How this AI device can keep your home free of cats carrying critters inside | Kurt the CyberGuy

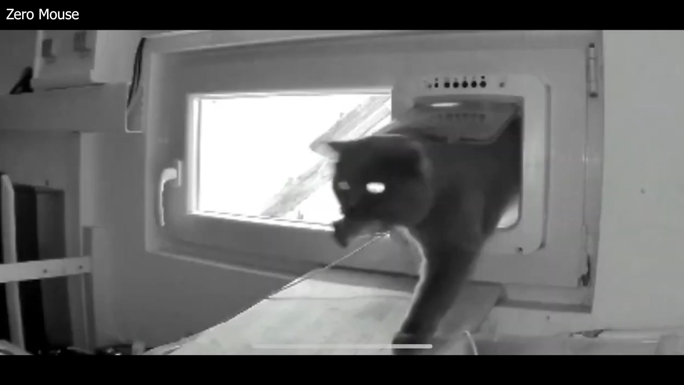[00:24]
That's why a German electronic engineer took on this problem and designed the Zero Mouse.
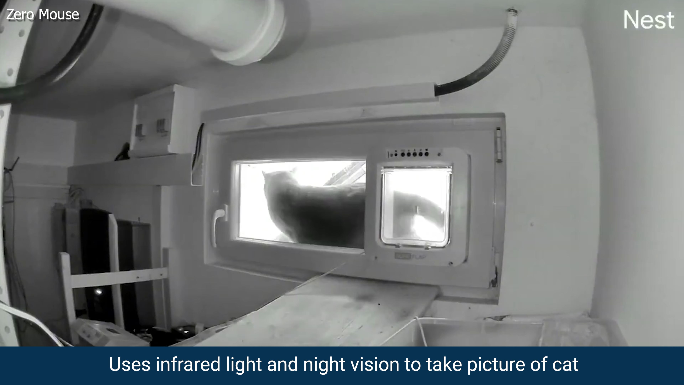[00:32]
The Zero Mouse gets attached to the cat flap and uses infrared light and a night vision camera to take a photo of your cat as it's coming into the house. It'll then use AI-based algorithms to see if the cat has anything in its mouth.